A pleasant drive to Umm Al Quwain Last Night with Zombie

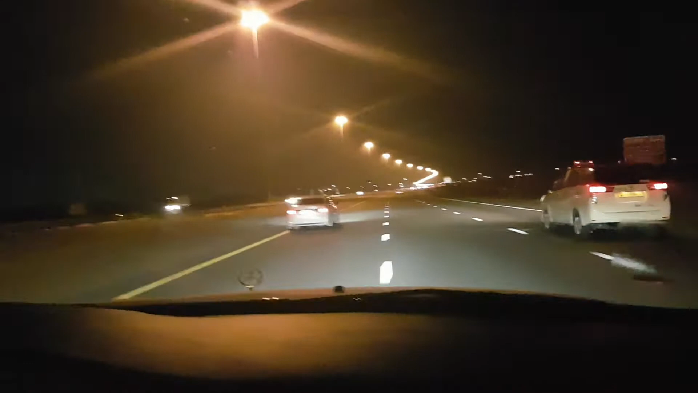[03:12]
So, yun. It's, hindi naman siguro 15 minutes drive, Daddy, from Sharjah. 30 to 45 minutes siguro drive from Sharjah to Umm Al Quwain. Exaggerated naman si Daddy, parang lilipat ng mag-drive. Running 140.
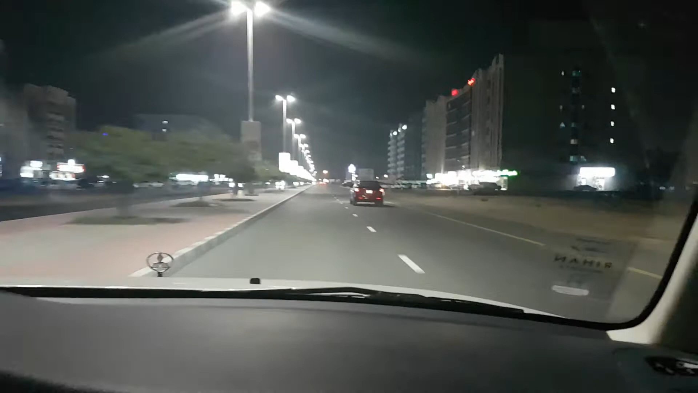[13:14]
So, alas 9 pa lang. Parang ano na, pa-close na yung mga establishments. Unlike sa Dubai na hindi natutulog. Kaya ito na siya. Maano na siya. Ito na yung pinaka-city nila. May Umm Al Quwain Mall.
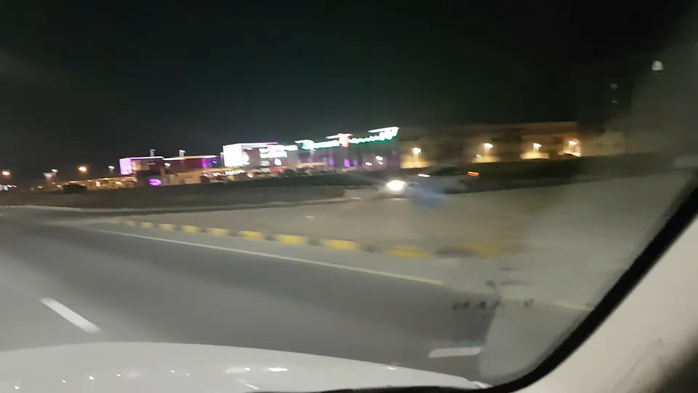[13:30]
Ayan, may Lulu Hypermarket. Bago lang din to si ano yung Umm Al Quwain Mall. This year lang din to, daddy, diba? This year lang din siya na-operate si Umm Al Quwain Mall.
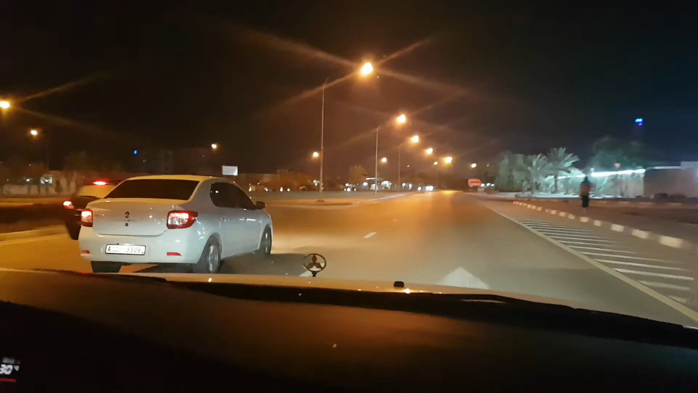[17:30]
One of the 7 emirates of the UAE. So, iba lang to. Some of the streets lang to ng Umm Al Quwain.
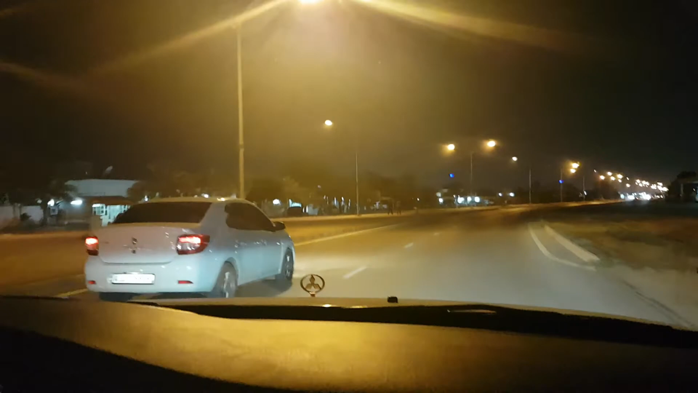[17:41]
Pero most of the streets, or I think all of the streets are ganito lang yung scenario na tahimik lang. Super laid back. So, yan.